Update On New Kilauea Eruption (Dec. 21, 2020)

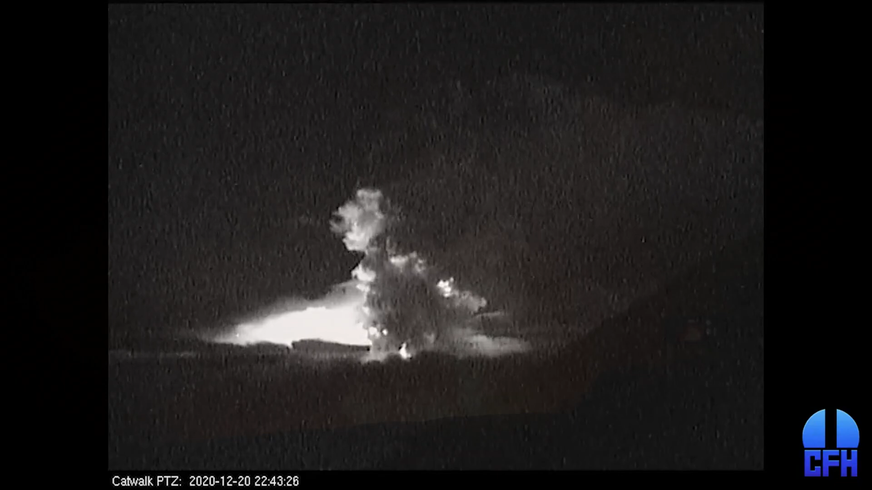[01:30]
This video was captured through summit cameras by remote observer Lisa Wells, using the Canada-France-Hawaii telescope. The steam column can be seen billowing up over the cloud tops. The glow from the eruption lights up the sky from below. Emergency officials said on Monday morning that the new eruption has stabilized. Here is the morning radio message from Hawaii County Civil Defense. This is a civil defense message. This is a local earthquake update for Monday, December 21st.
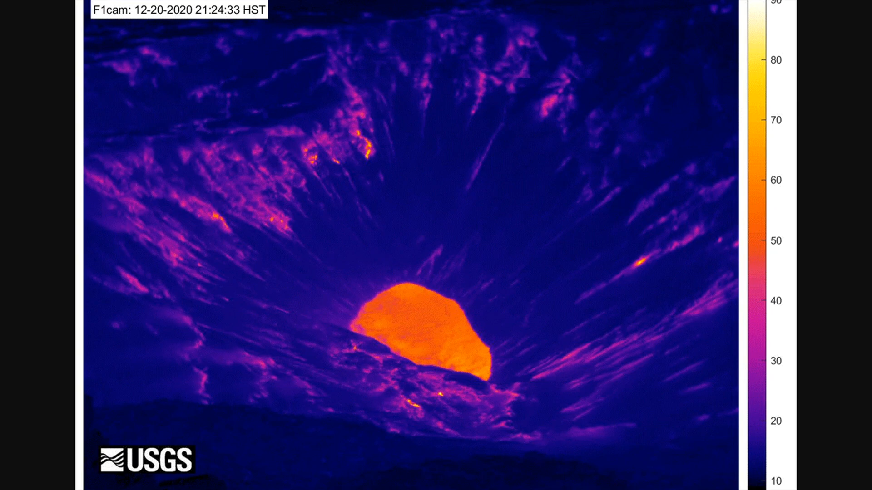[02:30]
On Sunday night at approximately 9.30 p.m. Hawaiian time and amidst a swarm of small earthquakes, a glow was seen within the summit crater.
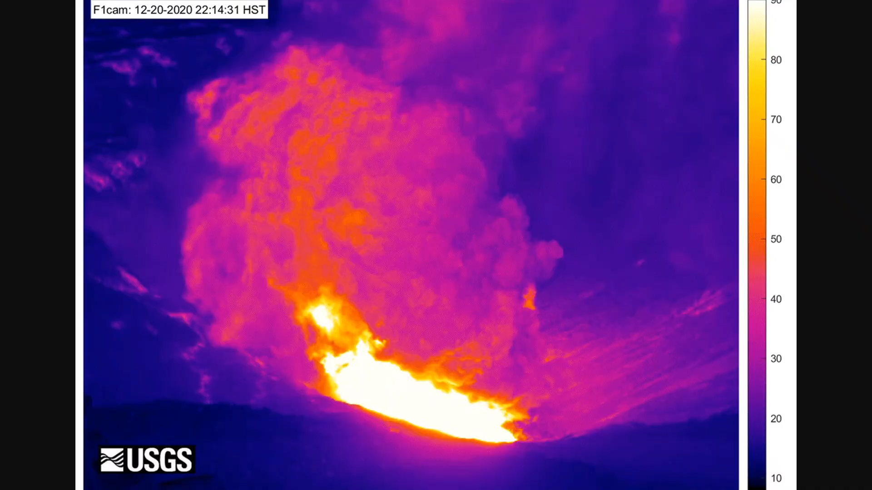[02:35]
This webcam captured the moment that the eruption commenced.
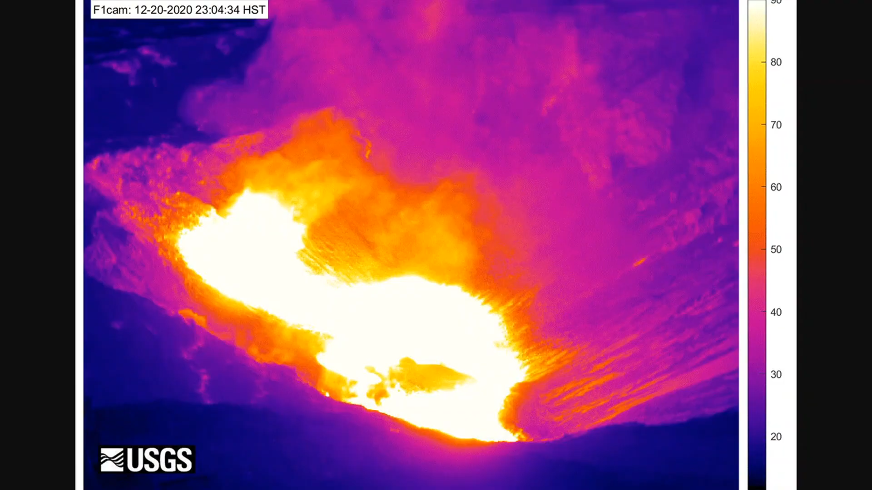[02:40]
About an hour later, a magnitude 4.4 earthquake on the volcano's south flank shook the island. The area has been the site of over 30 earthquakes of a magnitude 4 or greater during the past 20 years.